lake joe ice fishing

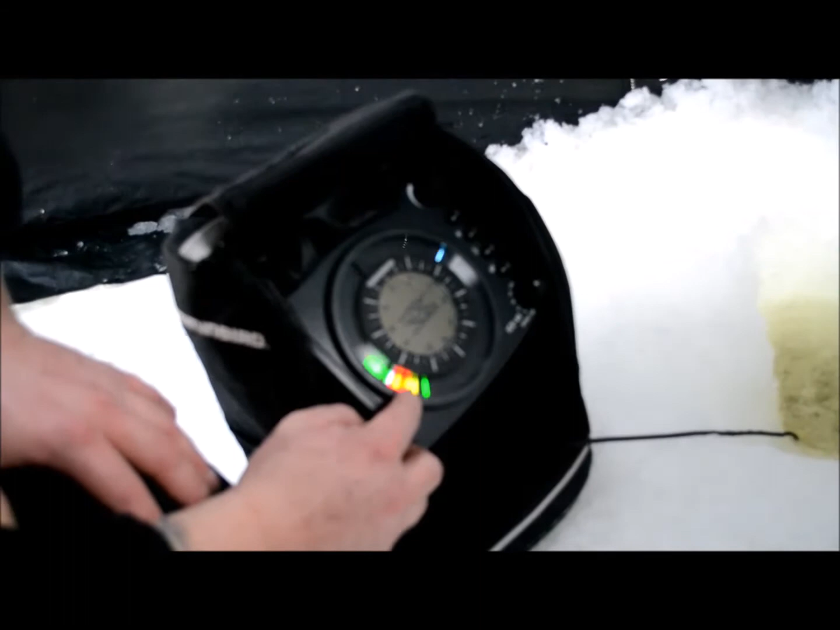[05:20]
See how he's coming in there? So the red's the bottom bottom. Red's the bottom bottom. And then once you drop, pick it up high and see if it falls you. See this line breaking away from the bottom?
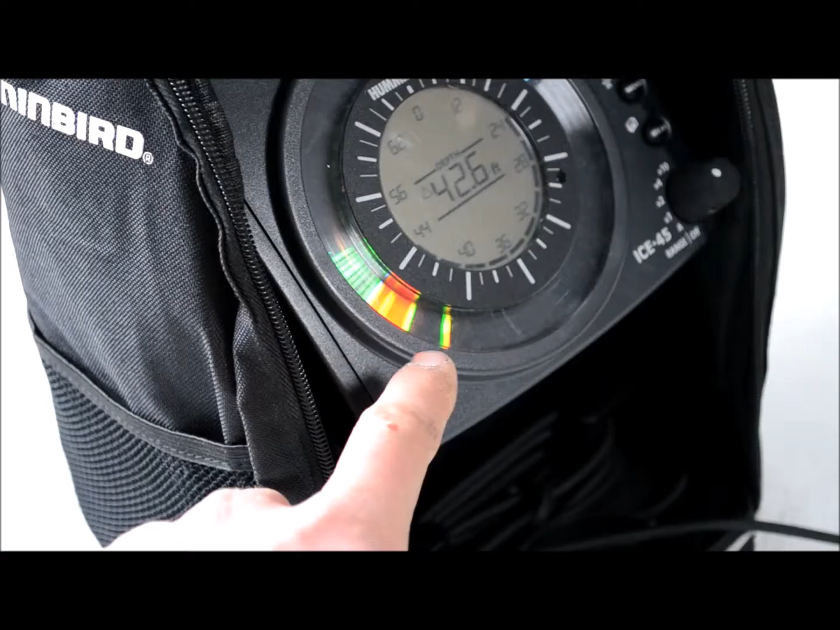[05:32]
On screen: depth 42.6 ft
That's a fish. Sweet. So that's a lure. If there's any green in between here and there, it tells you that there's clearly a fish.